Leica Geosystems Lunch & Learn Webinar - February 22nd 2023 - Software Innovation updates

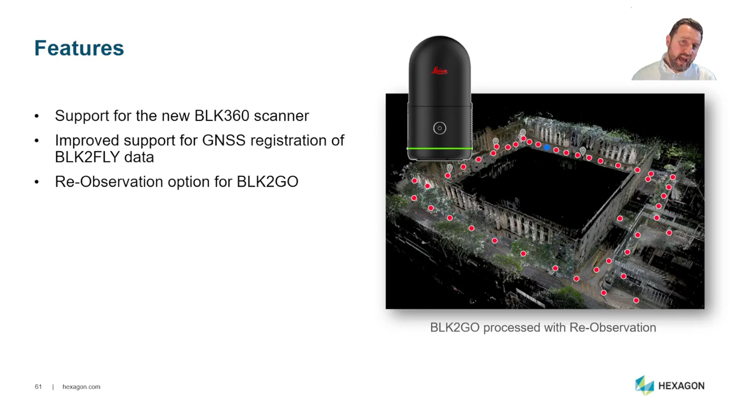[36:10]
the gnss capability built into the device so we can use that to put multiple scans together very very easily we added a re-observation functionality for blk to go where you could scan the same area multiple times and use that to tighten the slam calculation automatic black and white target extraction for blk to go creation of waypoints so if you're using the blk to go you could do a long push on the button and it would create this additional waypoint that you could see within your project and of course support for lidar scans from
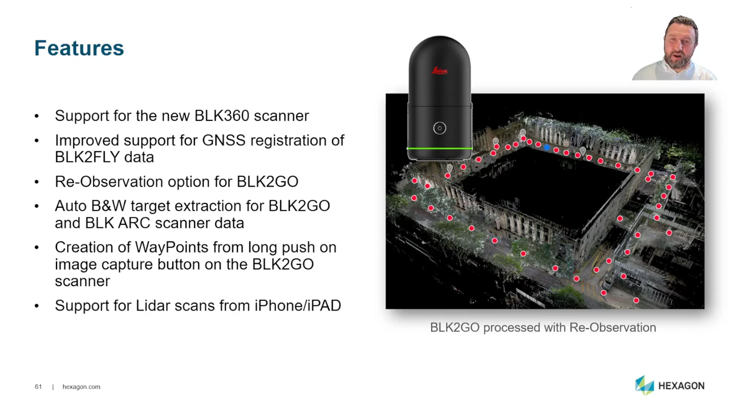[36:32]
iphone and ipad which has been really really popular and now of course we've got this entry-level cyclone field 360 basic which just supports that capability so that's something to be aware of
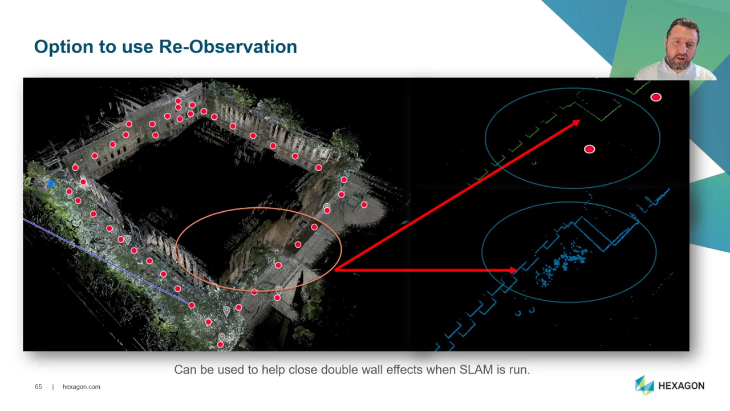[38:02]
alignment for a particularly long trajectory then it will actually use the re-observation to recalculate and adjust the slam calculation which is really cool i said we added the lidar support so now we have this specific version to support that although it's included in the blk edition and cyclone field 360 as well and plus this gap filling mode which is really really cool if you haven't tried using it and of course bearing in mind not everyone uses the ipad some people use the iphone which also got the lidar sensor so i mean when you consider
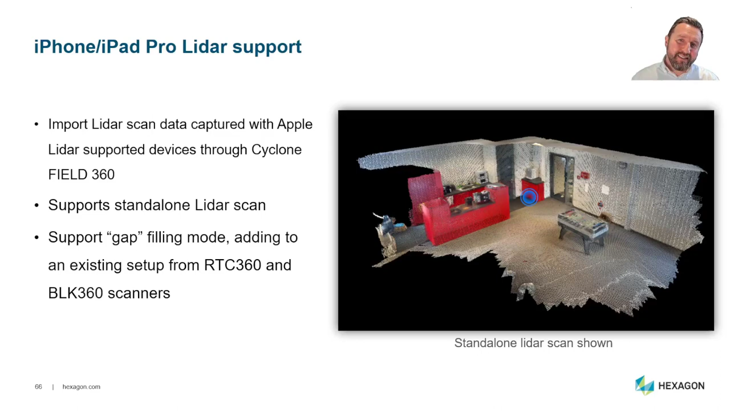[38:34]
the power of being able to add this data to your terrestrial laser scanning data it really is a fantastic option
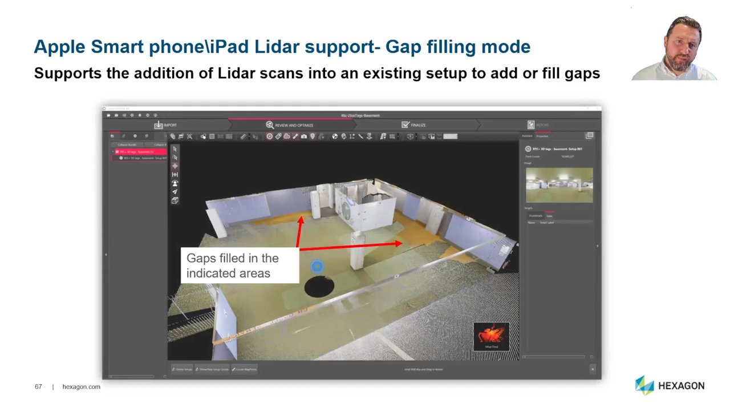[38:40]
and as i said we've got the gap filling mode which we demonstrated through the video earlier on and the creation of the waypoints so you can create additional waypoints in addition to any automatic waypoints that you specify on import as well
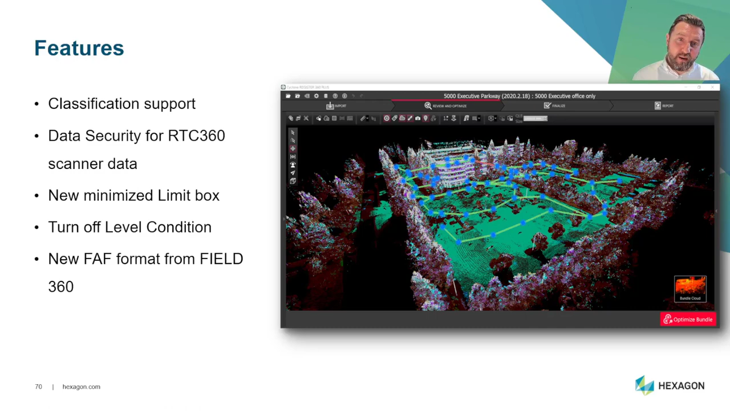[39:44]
from field 360 as well that's just a touch and plus other features so let's start with classification
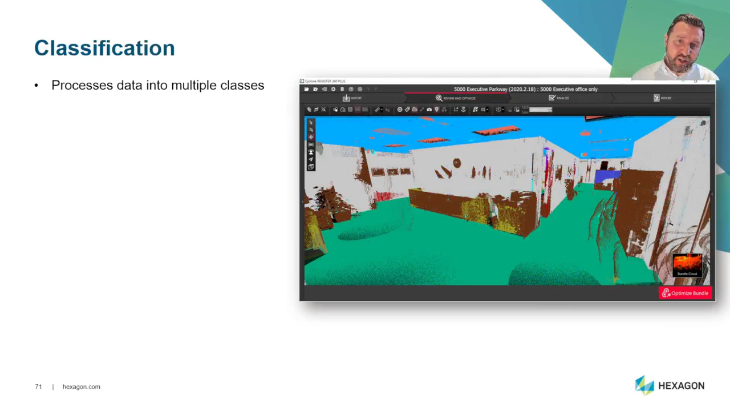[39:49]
so we can process the data into multiple classes and it's fully exportable in the lgs format which of course is now included in cyclone register 360 plus
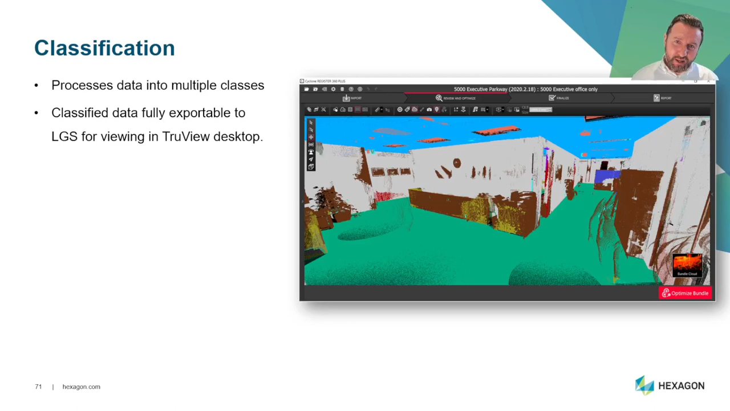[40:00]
and blk edition and you can view those layers in trueview desktop or of course you can see those layers and open them up in cyclone 3dr so we've got a classification manager to manage the classes so if you're using multiple solutions from us we are using the same classification models across our different products and of course you can make sure that you are using the same this the same um classification model across each of those jobs um and it supports existing
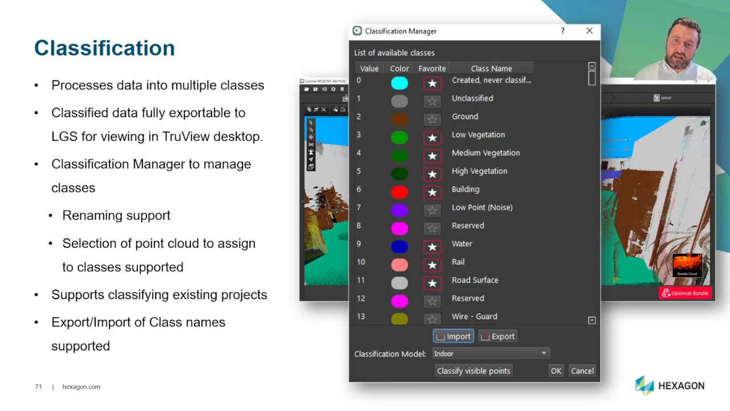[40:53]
to access the classification but ultimately it's you know it's very quick of what this does and of course you've got the export import of class names is also supported and you can see that that on the screen okay now this is the one